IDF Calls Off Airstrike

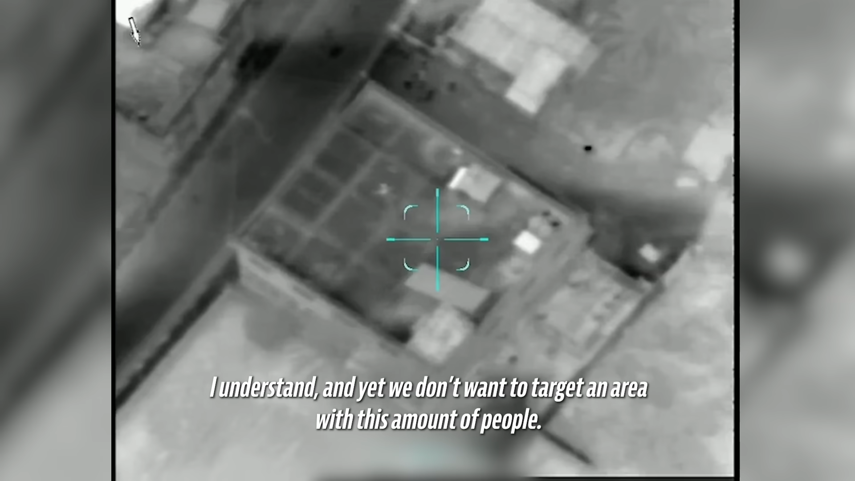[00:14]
אני מבין שם עדיין לא רוצים לתקוף ברגע שיש אנשים כי ברגע שיש כמות אנשים
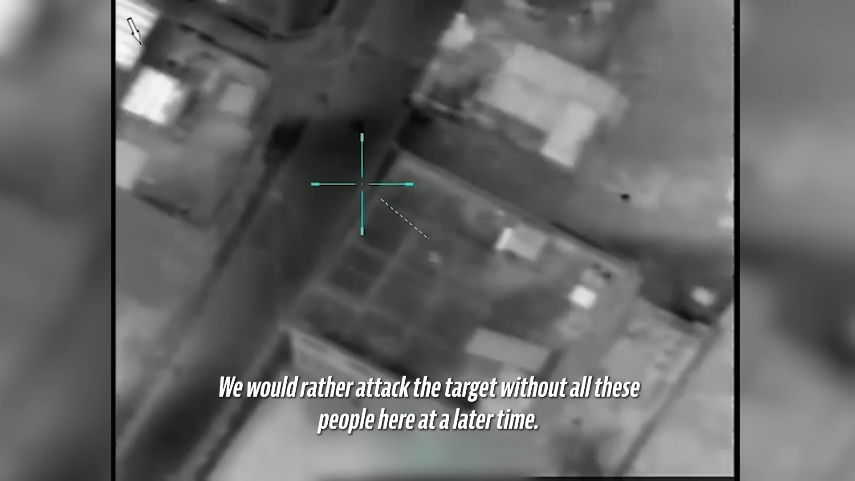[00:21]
עדיפים לתקוף את המטרה הזאת ו-Xמן אחר כך
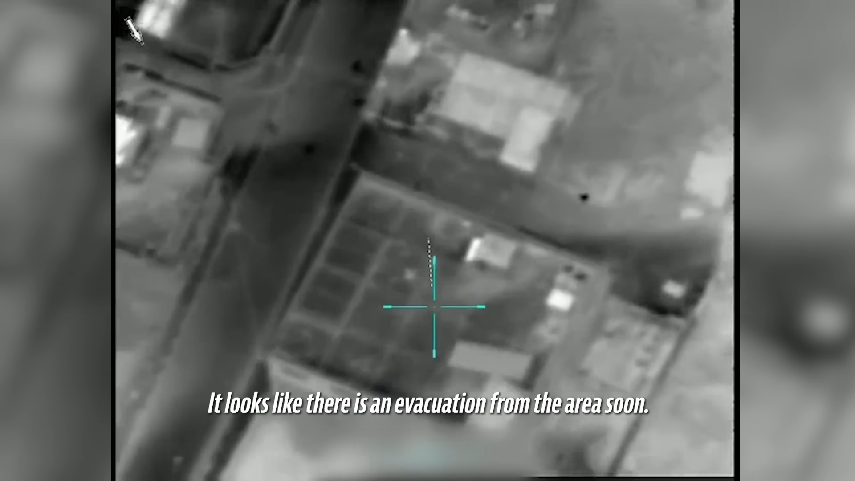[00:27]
נראה שיש פינוי יחסית בקרוב תגידים אותם עוד אנשים על המבנה אנחנו לא...
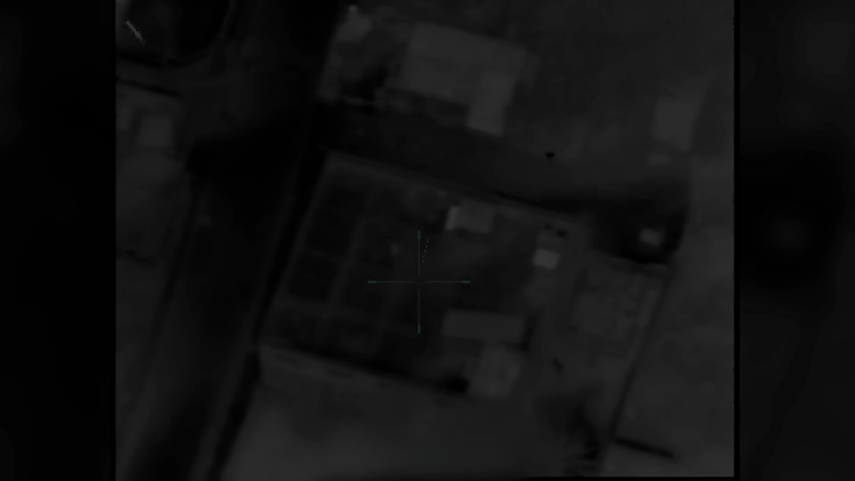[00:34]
כאילו...
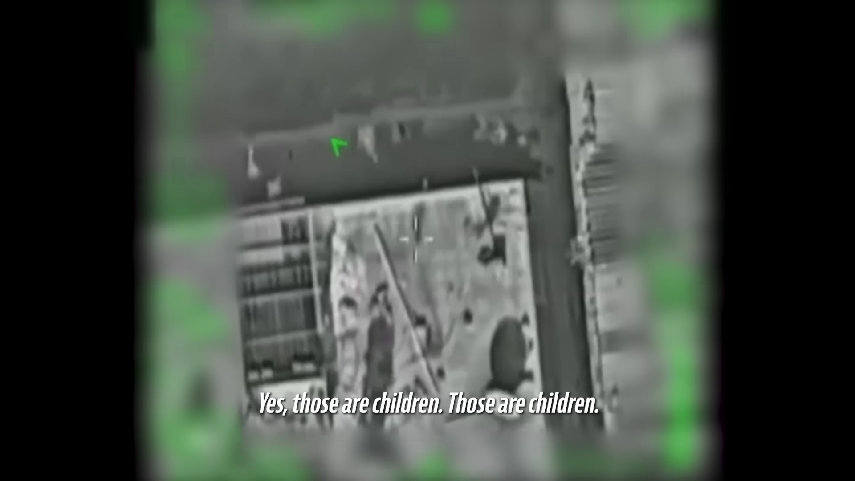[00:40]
כן, וילדים, זה ילדים אתה רואה את תמונה שלי?
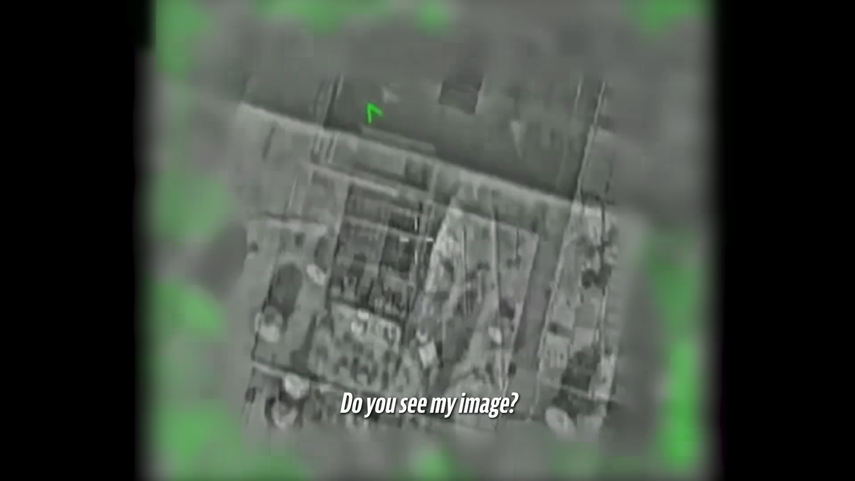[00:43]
רואה, קיבלתי ילדים בעצם עוד למבנה מוודא?
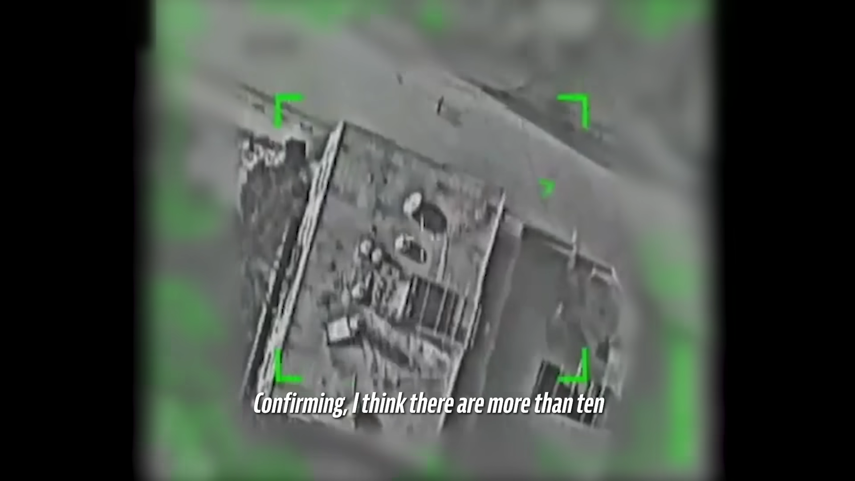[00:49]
חיובי, מדעתי מעל עשרה עוד ועוד אנשים על הכביש שגם כן תנועי חסי תראה כן, עוד אפשר לגבי תירים מסביב ואת נחזור... קיבלתי תוכל לסמן איפה רואית הילדים?
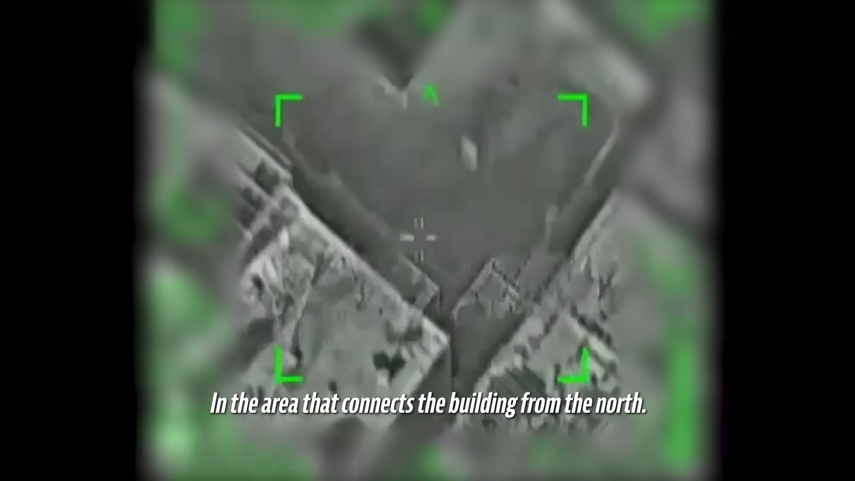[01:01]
ממש בחלק שמחבר בין המבנה מצפון עכשיו אנחנו קצת בהסתרה הזה אנחנו לא רואים אבל...
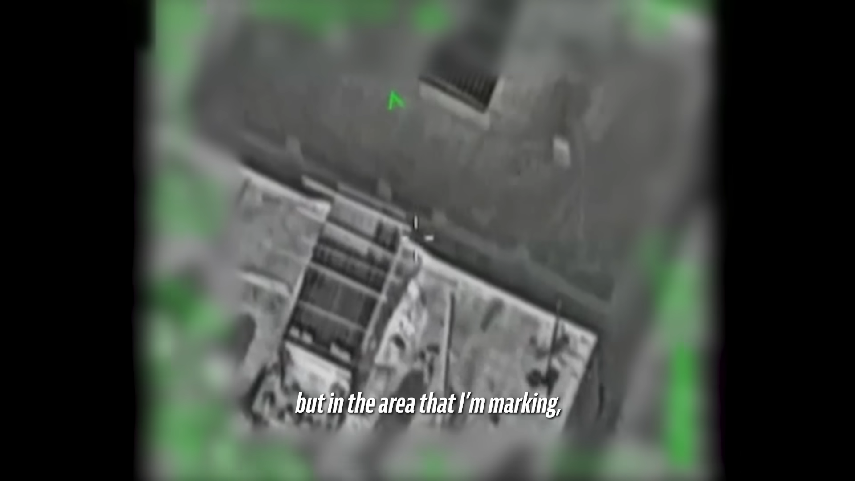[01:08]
אבל איפה שהצלב שלי עכשיו נמצא במרווח הזה יש שמה המון אנשים, כל ילדים קיבלתי
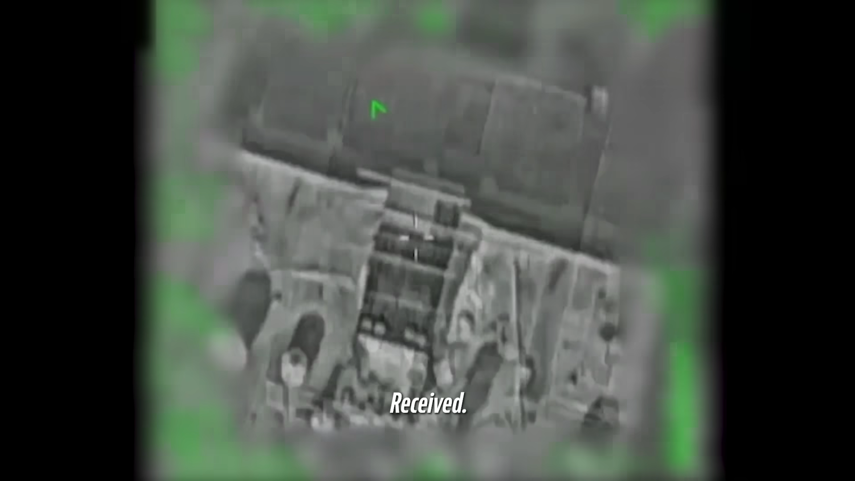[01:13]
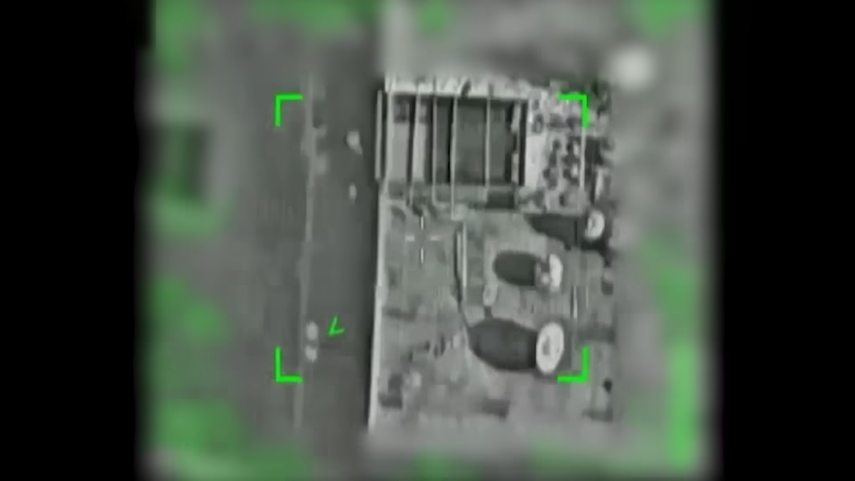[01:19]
זה ילד הוא חיה הדבר הזה, מה אתה אומר?
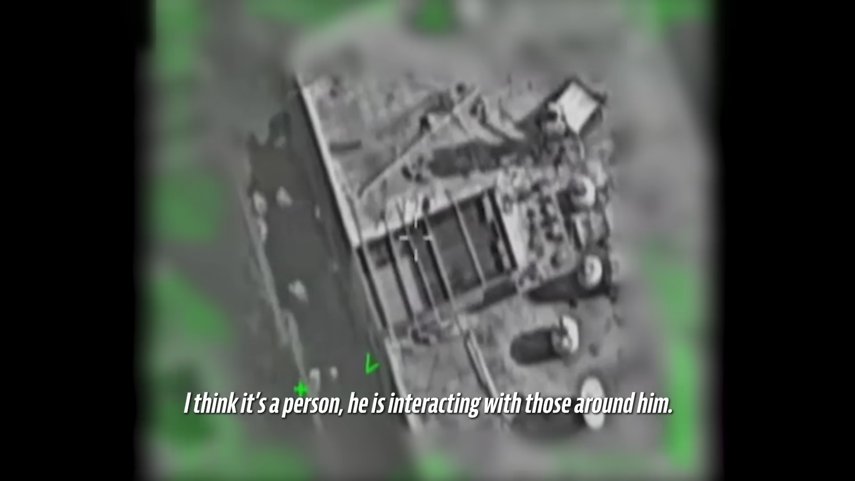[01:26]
זה היה ינראה לי בן אדם כן